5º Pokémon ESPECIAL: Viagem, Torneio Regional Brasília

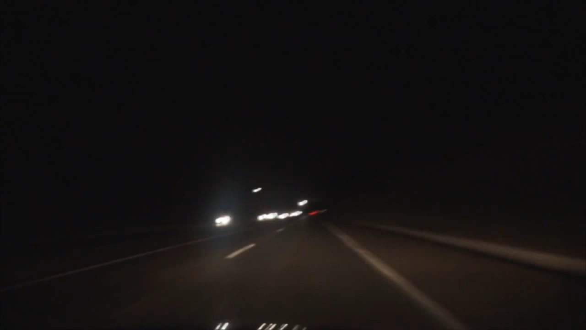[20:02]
Renault LED. Não, moço! Não! Eita! Filma, filma, filma, tá filmando. Que é isso, doido, cara? Que valor!